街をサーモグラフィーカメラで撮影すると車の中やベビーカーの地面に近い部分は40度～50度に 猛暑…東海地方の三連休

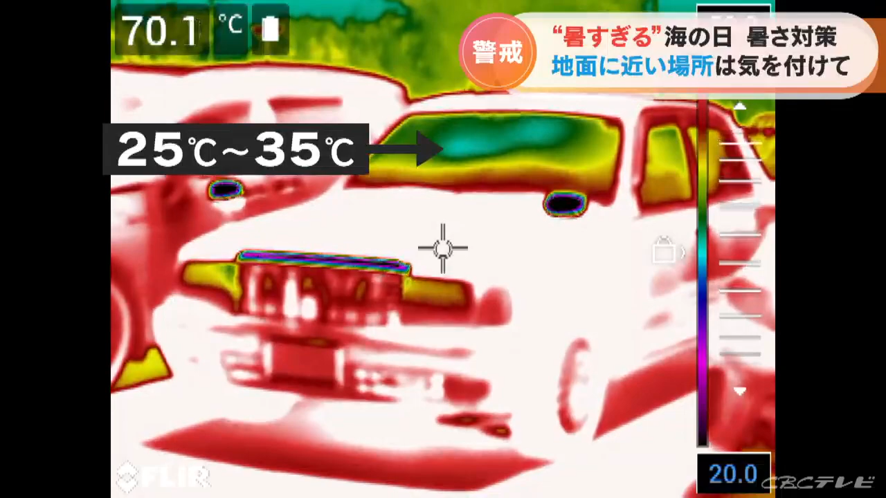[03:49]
On screen: spot 70.1°C
エアコンを切っておよそ1時間半後
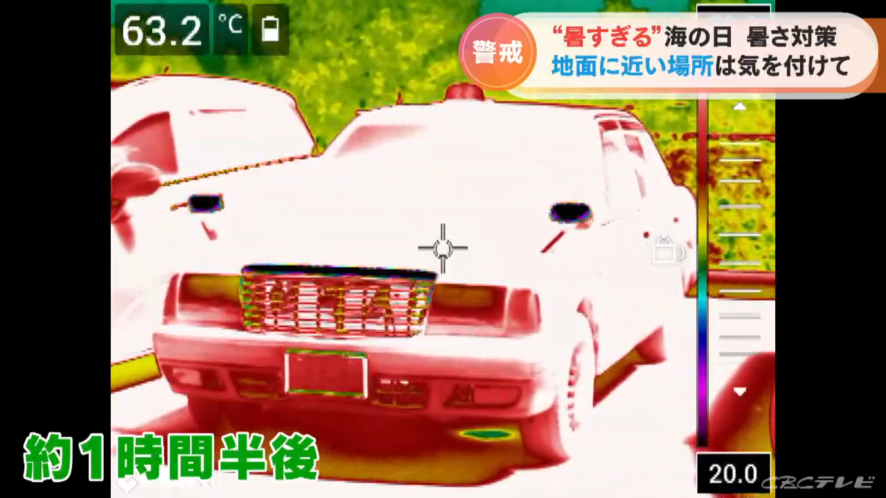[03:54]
On screen: spot 63.2°C
50度を超える白い表示になりました
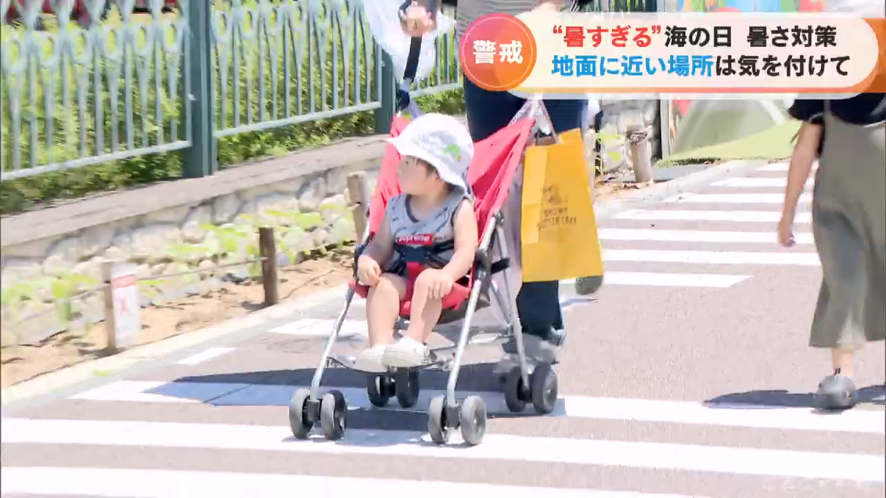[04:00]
またこちらはベビーカーを押すお母さん明らかに地面に近い赤ちゃんのお尻や足の裏は真っ赤です
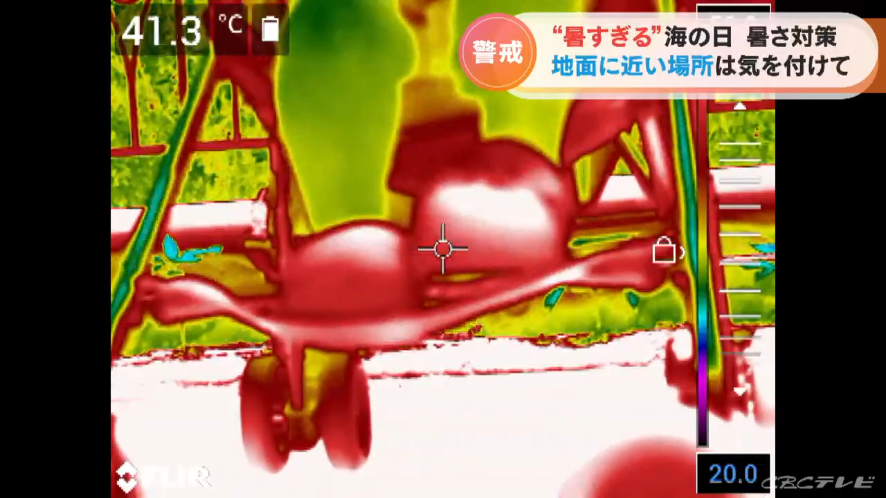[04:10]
On screen: spot 41.3°C
路面の照り返しが強烈な証拠です
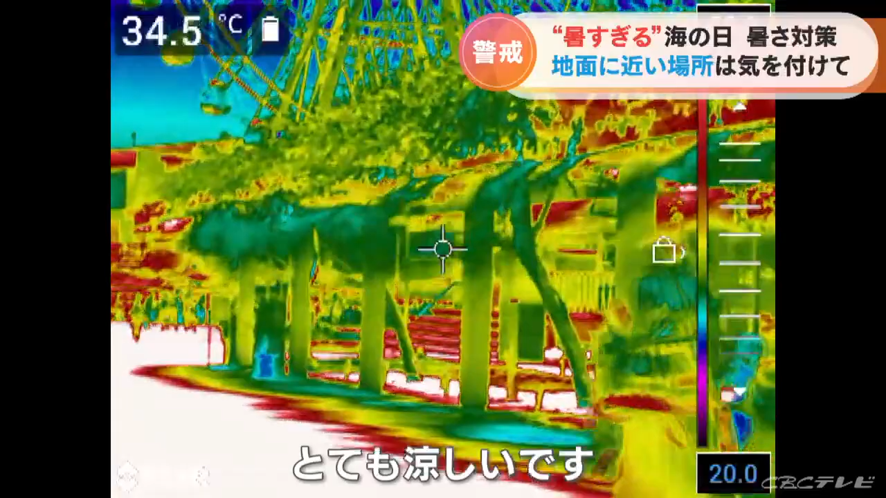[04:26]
On screen: spot 34.5°C
明らかに冷気が包み込んでいることが分かります